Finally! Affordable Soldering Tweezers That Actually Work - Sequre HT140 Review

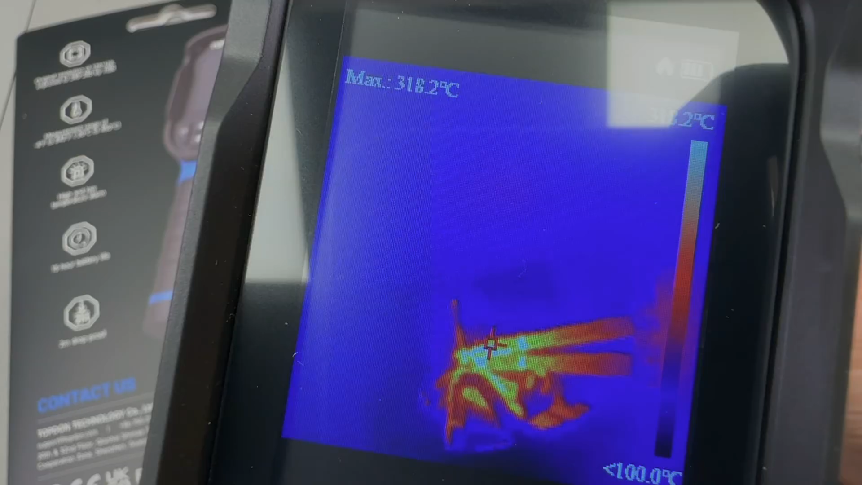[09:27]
On screen: max 318.2°C
here's an interesting look of the soldering iron tweezers through this top don
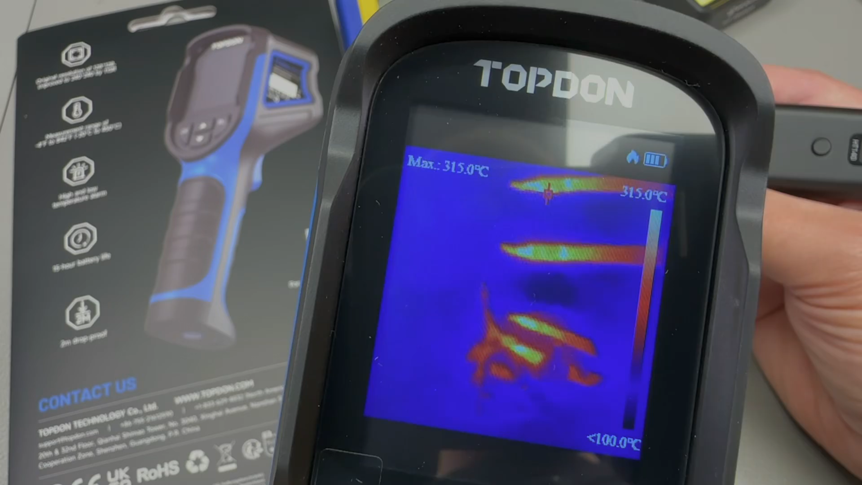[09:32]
On screen: max 315.0°C, scale top 315.0°C
tc004 thermal camera it looks very interesting and it also shows us
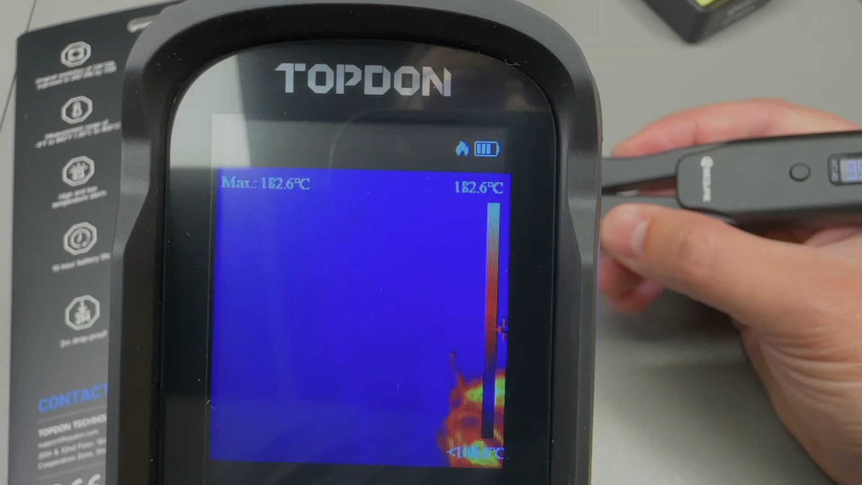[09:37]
On screen: max 182.6°C, scale top 182.6°C
some measurements i will be reviewing this new affordable thermal camera in a
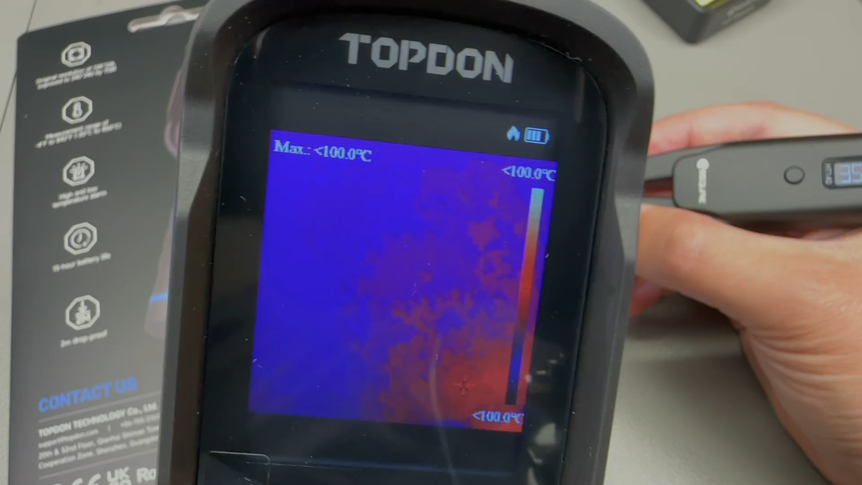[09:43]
future video it's under testing but it's review video will be coming up soon